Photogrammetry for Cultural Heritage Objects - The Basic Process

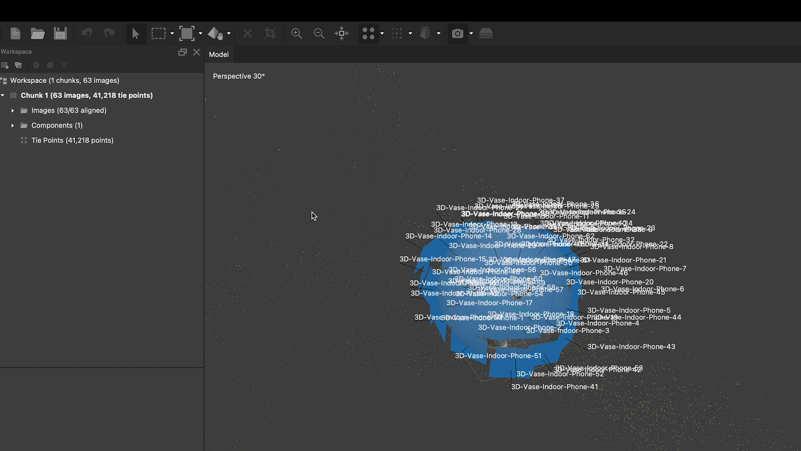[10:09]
In order to reduce the computing effort, you can now use the Resize Region function to narrow the selection to the object you want to create a model of,
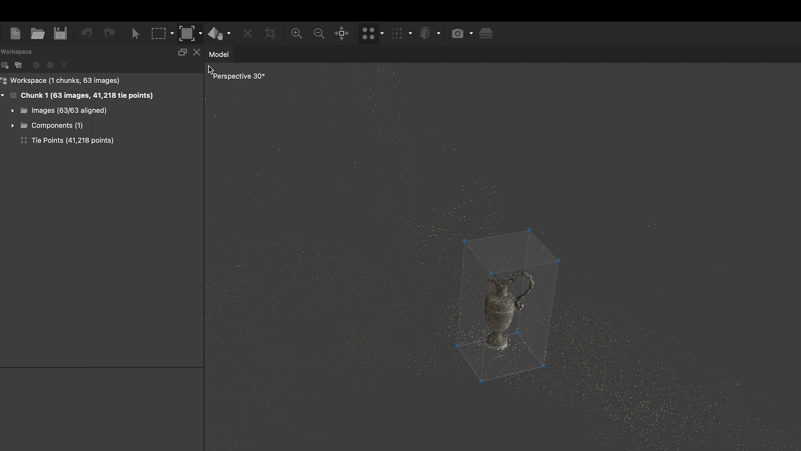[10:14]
and exclude other parts of the image in the further process.
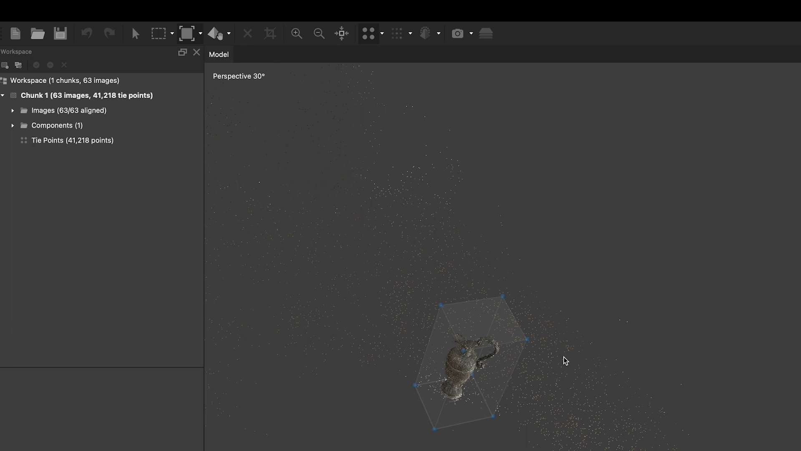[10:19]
Find the Workflow tab again and choose the Build Mesh step.
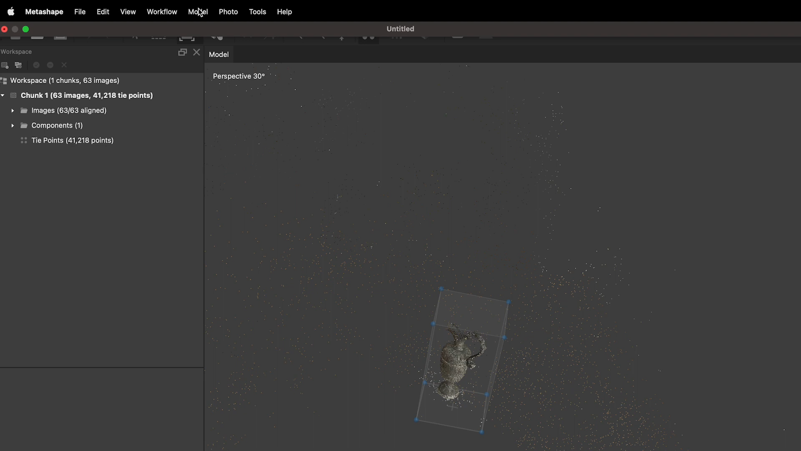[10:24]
Depending on your computer specs and the amount of photos you are using, this step might take a while. It can even take hours or up to several days for very detailed models. Keep this in mind when choosing a computer to perform the 3D modeling task and consider using a cloud computer or a dedicated workstation just for 3D modeling. Otherwise, you might not be able to use your computer for anything else for several hours while it generates a model.